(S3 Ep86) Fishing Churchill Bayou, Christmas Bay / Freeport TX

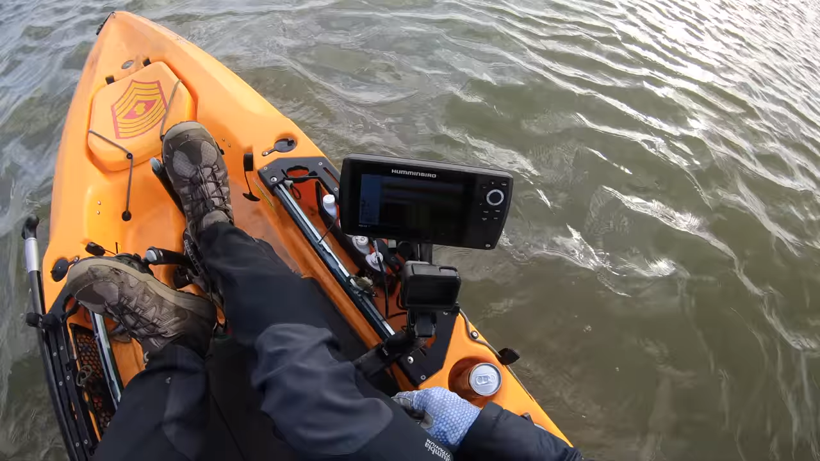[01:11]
Taking a look at the hummingbird. Three feet of water. It should drop here in a second. There's a little hole right here. Look at this all to the left of the kayak. That's got to be oyster or something right over here. Gotta love the the sonar. So that right there that looks really nice and good. I haven't marked any bait fish. I don't see anything yet. But let's get started. Let's pull something out from over here.